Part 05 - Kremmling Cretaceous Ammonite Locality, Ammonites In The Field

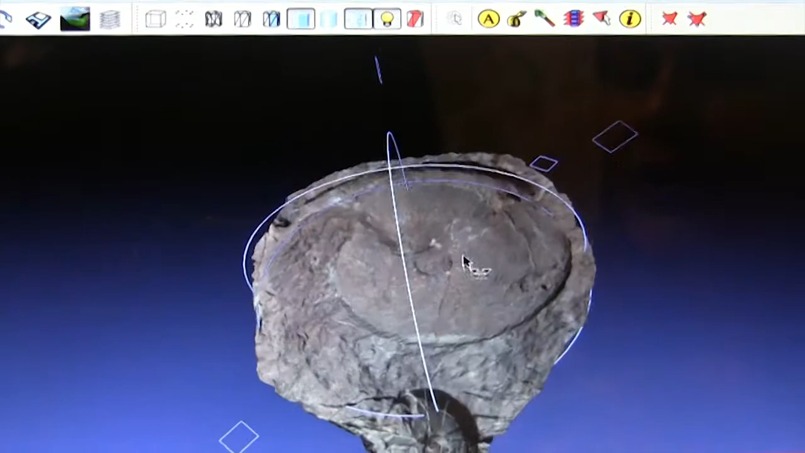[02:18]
The 3D models created allow you to manipulate the fossils in many different ways. You can rotate them, you can spin them, you can even look at them from underneath like the inside of the rock.
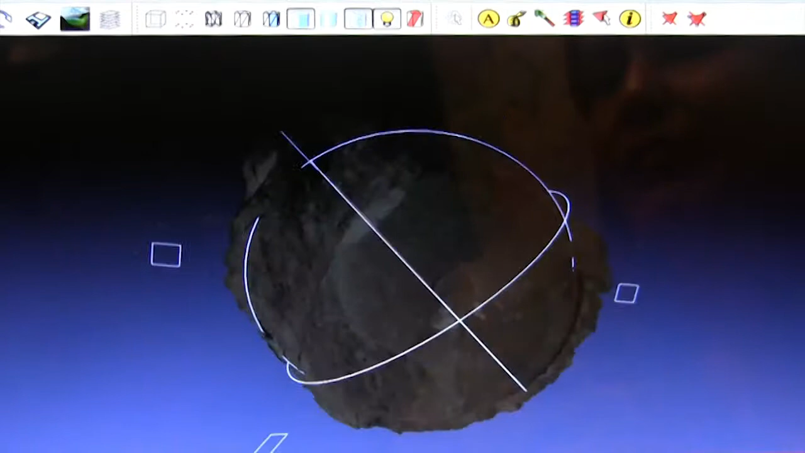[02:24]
You can also light them up from the inside, and once you have these models, you can even measure.
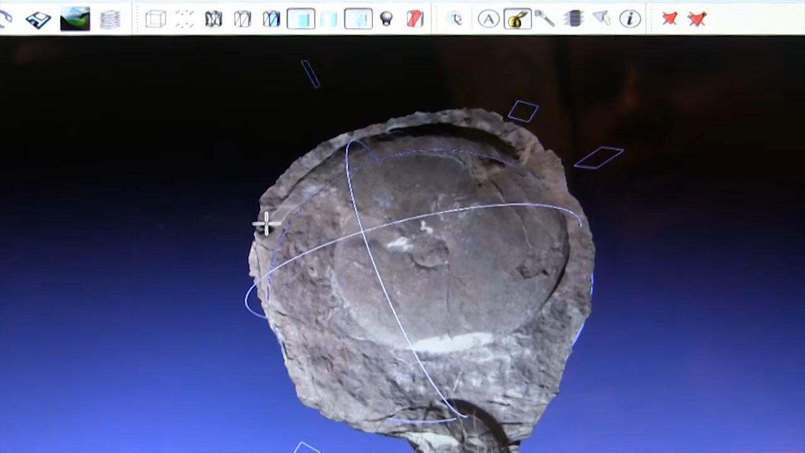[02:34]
For example, this ammonite is 60 centimeters in diameter.
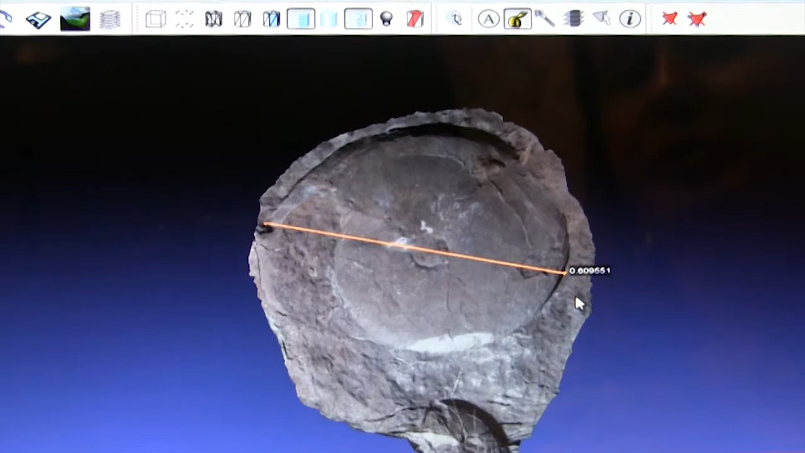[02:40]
This model can also be sent all over the world for people